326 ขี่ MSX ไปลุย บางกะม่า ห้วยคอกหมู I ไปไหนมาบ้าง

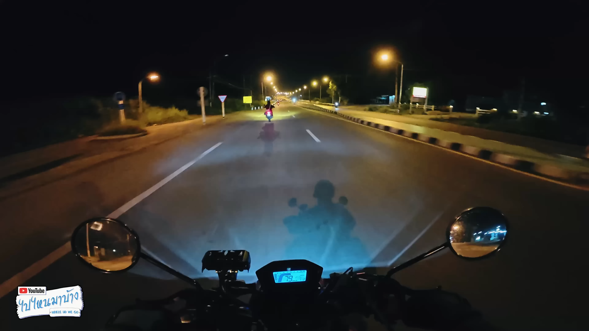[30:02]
อ่ะเออถ้าแบบไฟทางเยอะๆอย่างนี้ก็คงไม่ได้ใช้อันนี้ไฟเหลืองของพี่ปีชานะครับ
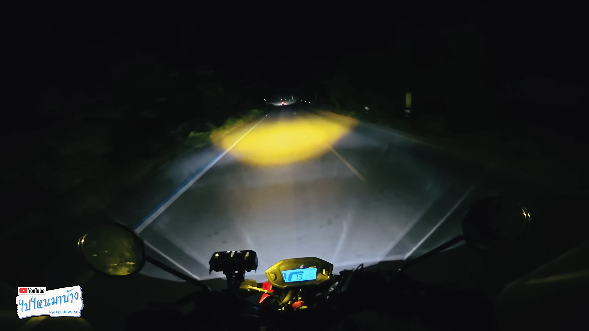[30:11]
แล้วก็Spotlightที่ก็ติดให้ผมนะถ้าผมอยู่ข้างหลังแกแล้วสองตาแกผมลองเปิดมั่ง1 2 3เข้าตาแกแน่นอนเปิดได้แปบเดียวSpotlightตัวนี้งบประมาณไม่น่าจะเกิน 300 บาทตัวSpotlightเองประมาณ 180 บาทเห็นพื้นถนนเคลียร์แล้วก็ชัดไปไกลเลย